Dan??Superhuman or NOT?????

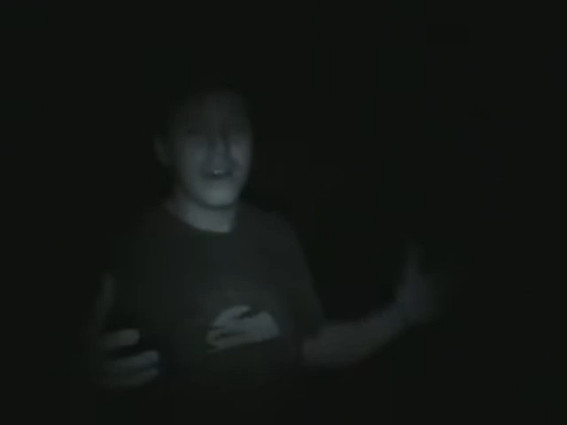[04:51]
she didn't get a SIM card or whatever you call it for memory card thing. She didn't get the memory card for the camera, so then she decides since she's not gonna use it for,
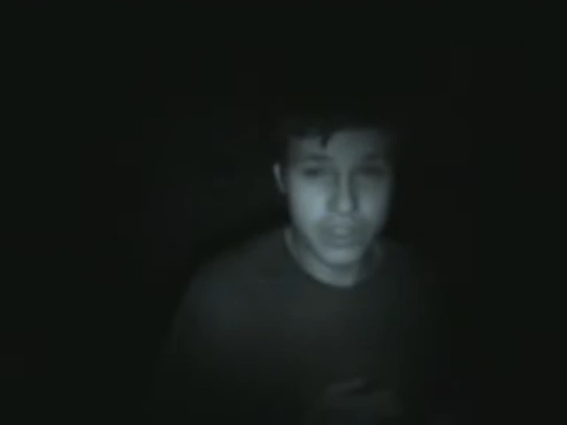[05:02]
and she's not really a person to make videos, I don't know why. But anyways, then she said we can buy it from her, so we did, and that's why you have me a night vision. You also, come on, here is the proof that I maybe can pick up stuff that other people can.
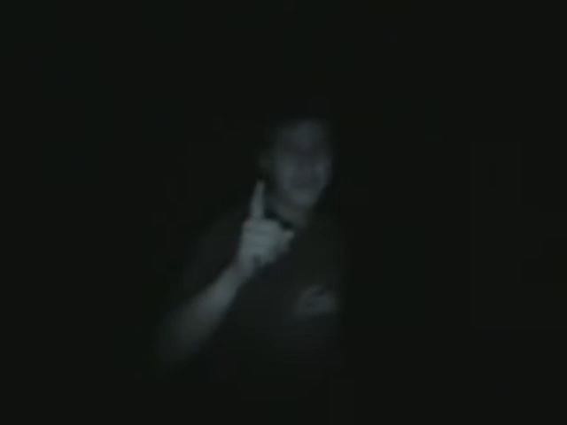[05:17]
Come on, show the people. Here is a whole garage that makes this whole place,
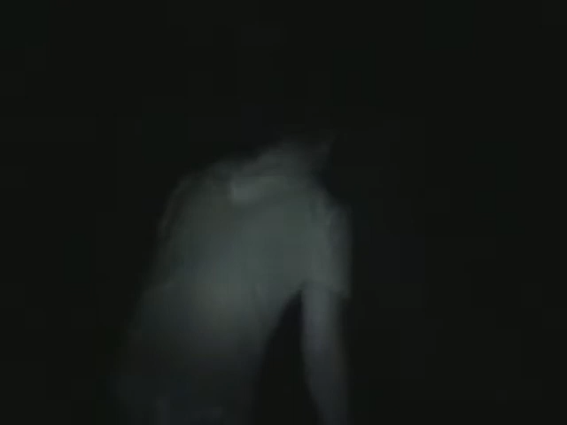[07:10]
I'll give it another go. Clearly, I need to work out. Like I said, not many people can lift it.